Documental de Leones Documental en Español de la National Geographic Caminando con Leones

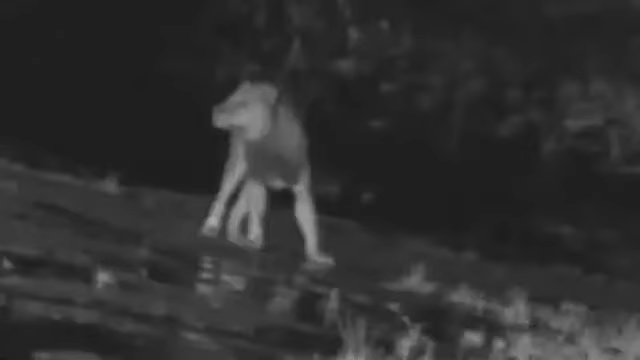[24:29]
Quizás jamás habían visto humanos. Huían cuando nos acercábamos a ellos.
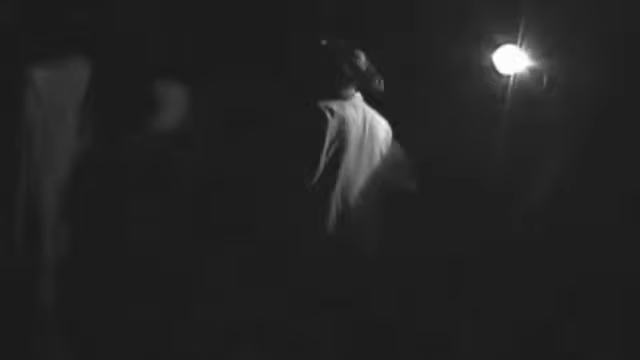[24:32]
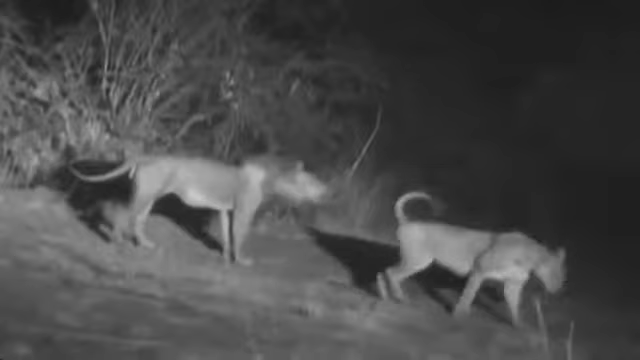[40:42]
El otro macho responde y sus rugidos no dejarán de ser respondidos.